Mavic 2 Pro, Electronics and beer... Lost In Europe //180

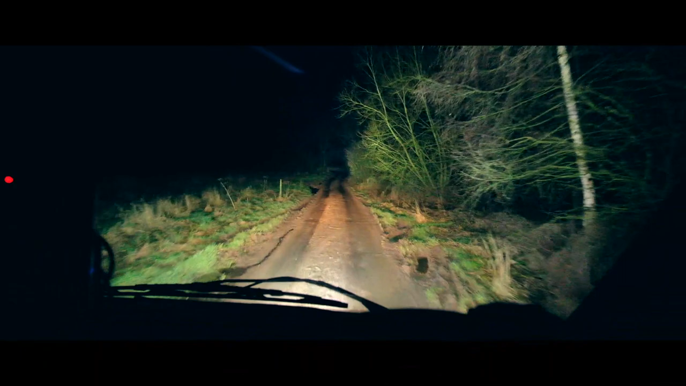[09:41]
Something a little bit more Fun Oh god This might be a first gear job Going up here Come on Come on Yes There we go There's a good beast Quick pit stop in Audi To pickle Beer